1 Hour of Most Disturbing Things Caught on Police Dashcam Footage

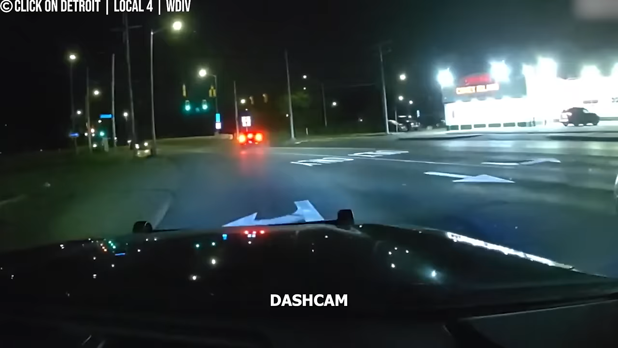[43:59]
Dashcam footage provides a gripping glimpse into a police chase that unfolded in Warren, Michigan, leading to the arrest of three local men on multiple felony charges.
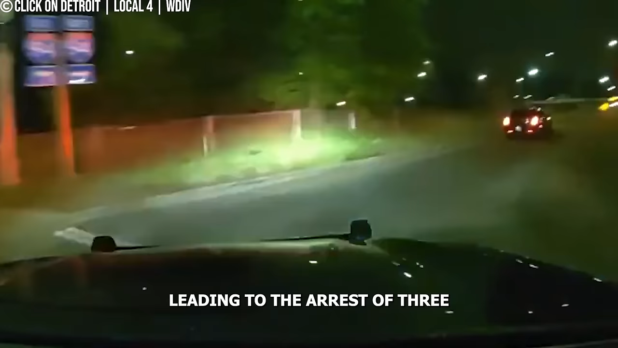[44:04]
Ready? It's probably gonna take off. Windows down!
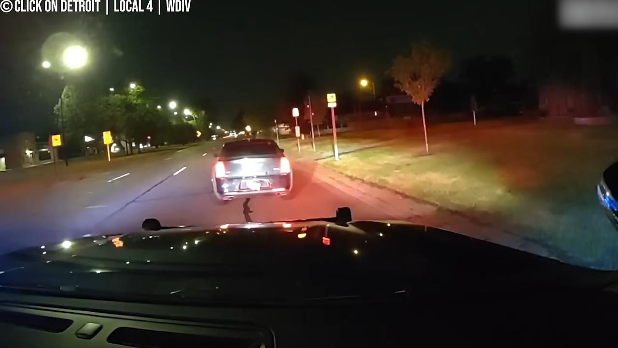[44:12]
Windows down! As the officer approaches the vehicle, tensions rise as they anticipate the possibility of the suspects fleeing.
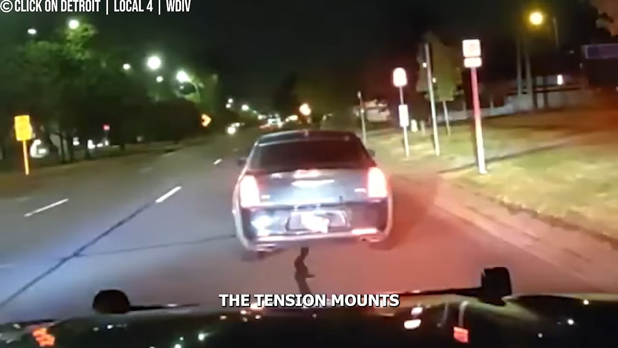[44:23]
The tension mounts as the vehicle suddenly accelerates, taking off down the road as the pursuit begins.
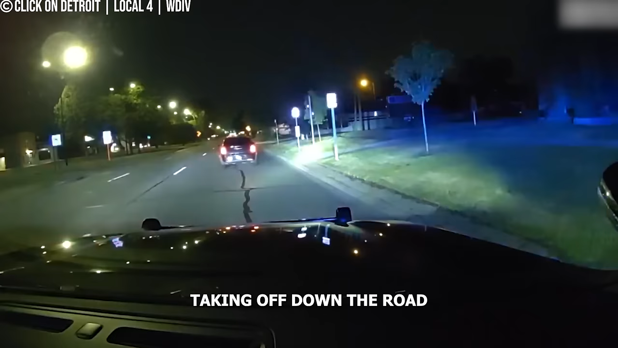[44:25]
Two's bailing, two black males, three black males in hoodies. Kelly. Northbound Kelly.
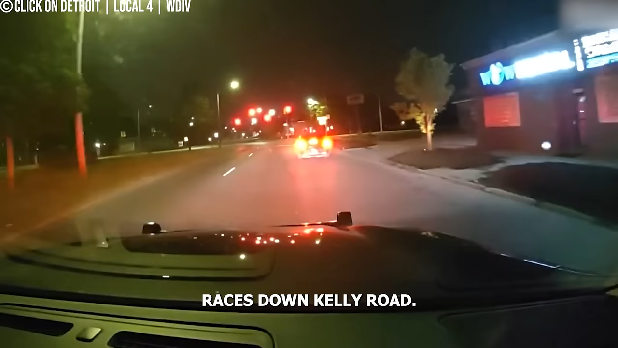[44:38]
As the suspect's vehicle races down Kelly Road,
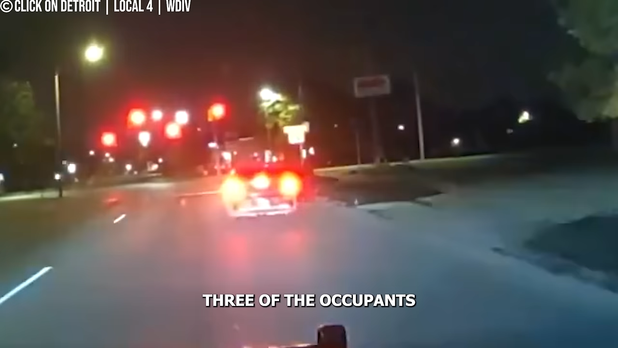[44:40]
three of the occupants decide to bail out, fleeing on foot into the nearby area.
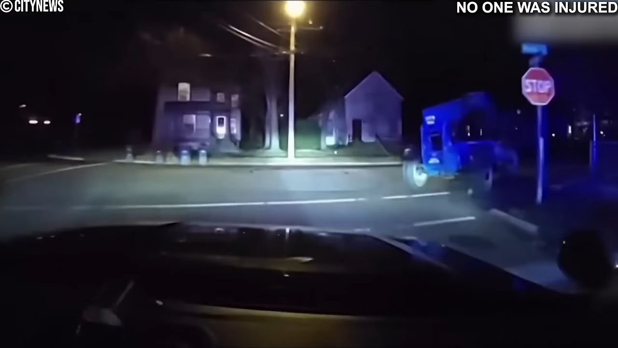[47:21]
As the forklift careens down the road, it strikes several parked cars and road signs, leaving a trail of destruction in its wake.
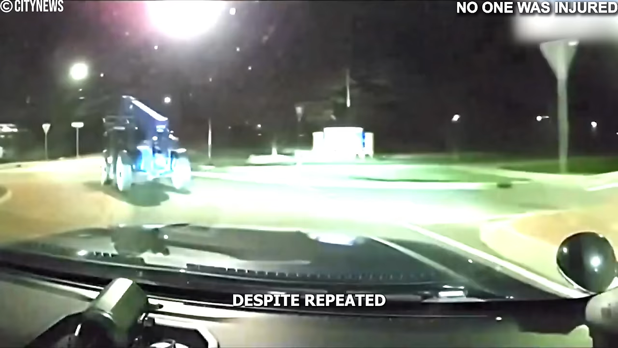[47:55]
Despite repeated attempts by law enforcement to bring the chase to a halt,
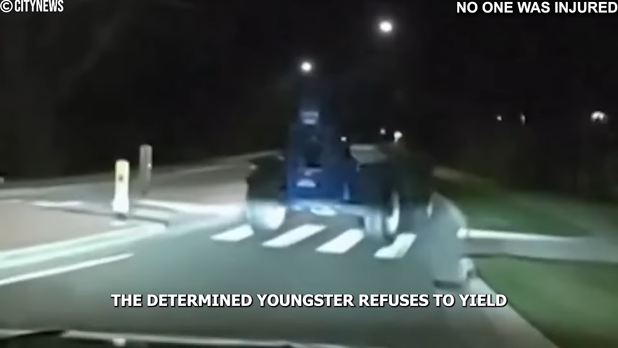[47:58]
the determined youngster refuses to yield,
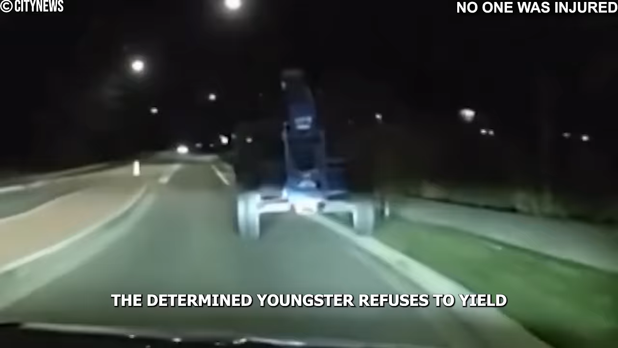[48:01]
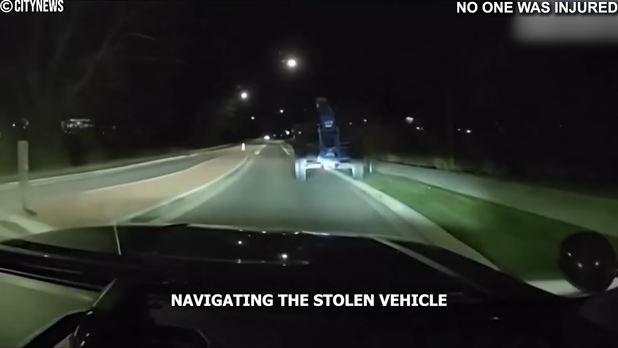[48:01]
navigating the stolen vehicle with surprising skill and agility.
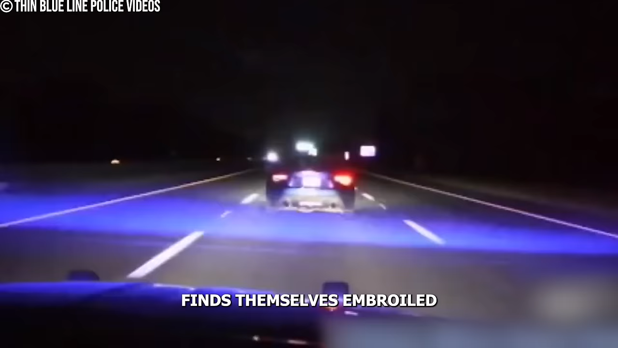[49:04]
a Florida state trooper finds themselves embroiled in a high-speed pursuit.